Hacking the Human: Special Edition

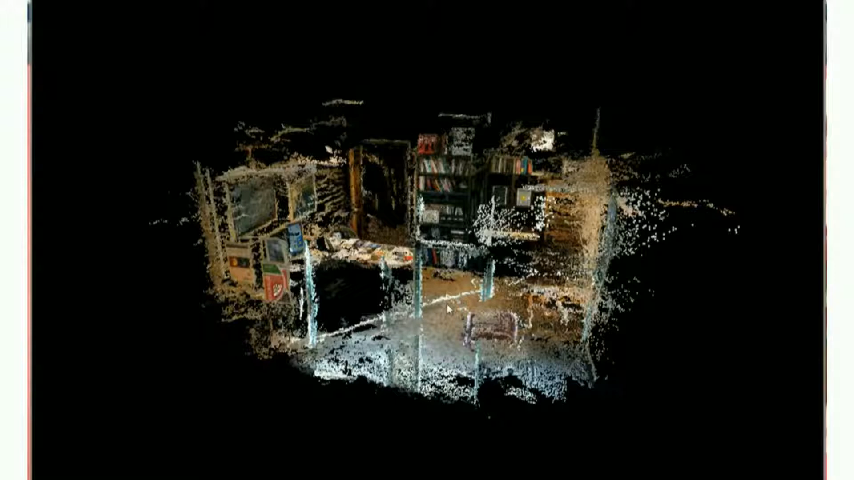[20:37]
So navigating this model, you can get a pretty good sense of the 3D structure of the environment.
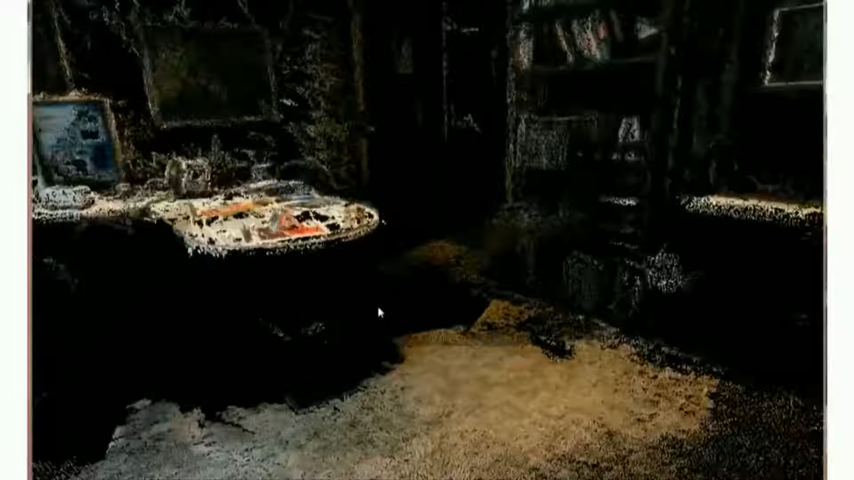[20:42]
But you can't, for example, see enough detail of the desk or, say, the whiteboard. Our tool lets you zoom in and click a region of interest and then brings up the relevant underlying photos of the region.